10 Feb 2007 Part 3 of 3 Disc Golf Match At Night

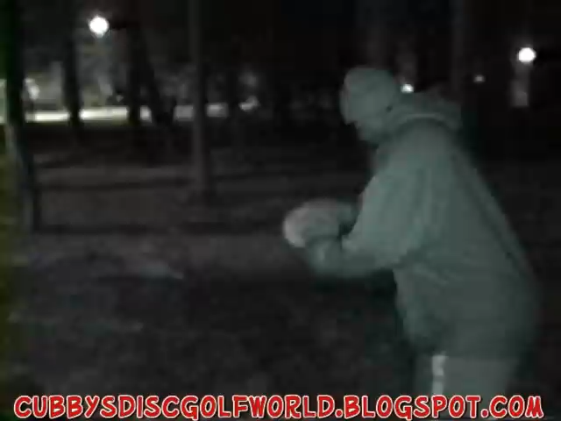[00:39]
Oh to the right. We're gonna let Jay finish up and get the par here.
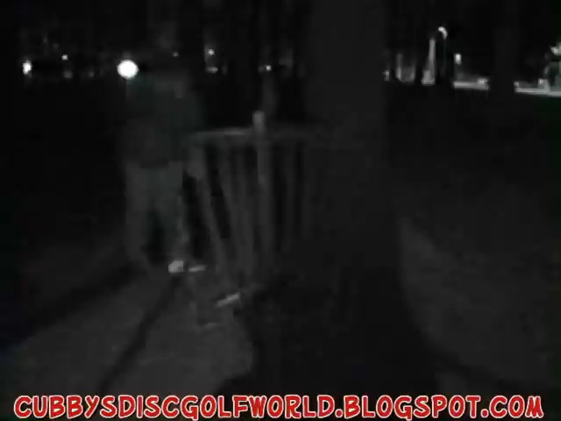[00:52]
He stays at six under. Now we're gonna watch Cubby throw his birdie shot. And he misses to the left again.
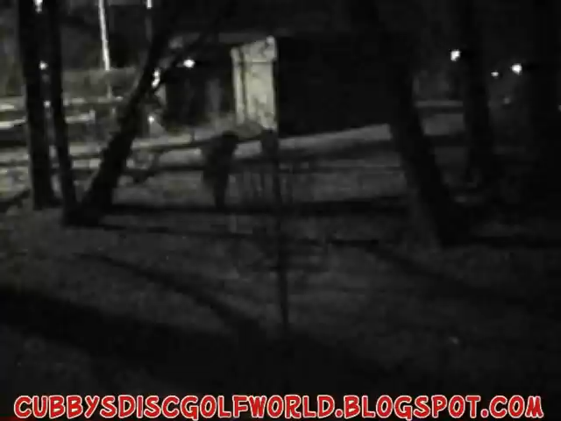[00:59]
I think my fingers have fallen off there. No. Oh I don't know. That's a bad excuse I know. You don't know. We're on to the next hole though. There we go.
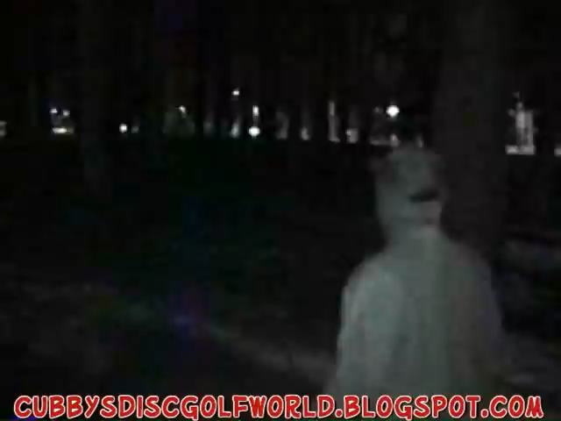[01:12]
All right here we are on the fourth hole. Oh we heard some late trunkage.
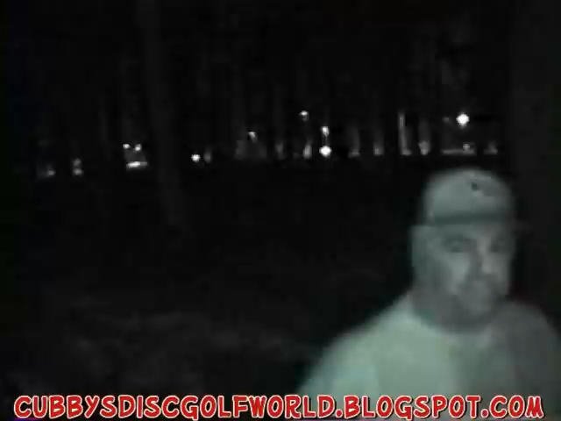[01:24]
Jay is up next. All right Jay's on the tee pad here for hole four. See what he's got. He can navigate through all those trees. He did. That might be a tad bit short. We'll check it out. It looks short but I got through all the trees and that's what's important. The chains. Did you hear that folks right between the two trees? And into the chains Cubby goes. Now it's Jay's turn to respond.
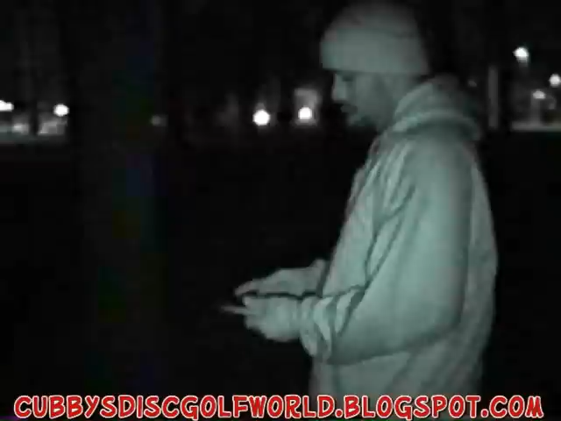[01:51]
Jay's up. See if he can can his deuce. Yes. Nice shot. I don't know if the video is going to show that last putt Jay had but it was sweet. It was really good. It was a long distance.
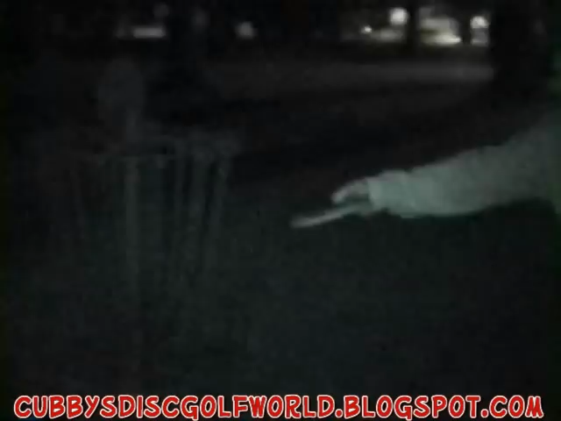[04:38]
Toss that in there. All right. 10 under. Oh man.
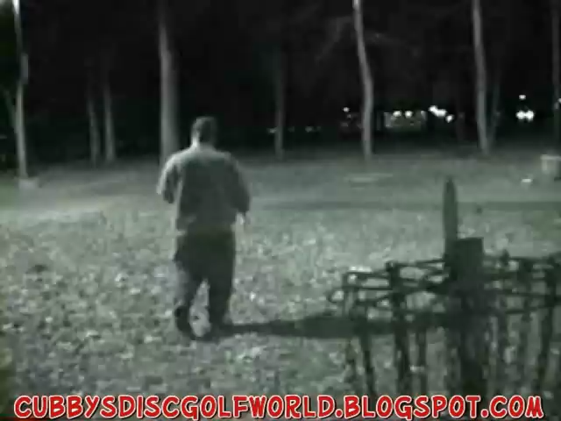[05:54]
Okay. We're trying to see if Cubby can stay at 10 here. We don't know. He's an excellent putter but we'll see.